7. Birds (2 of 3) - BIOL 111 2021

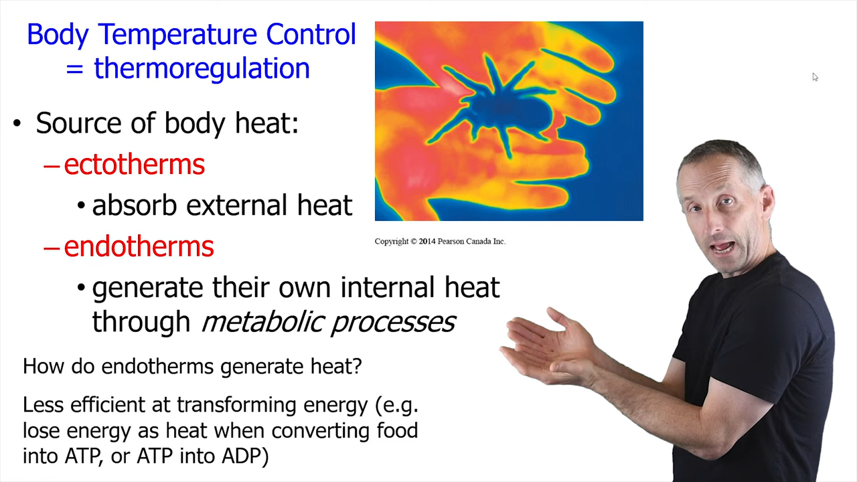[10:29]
There's a cool picture on the upper right there of the difference between endotherm and ectotherm where you see it's a thermal camera and you see a human's hand that's holding a tarantula. And the heat is coming off the human hand so it looks warm whereas the tarantula is not releasing any heat so it looks cool. Now it's more complicated than this of course.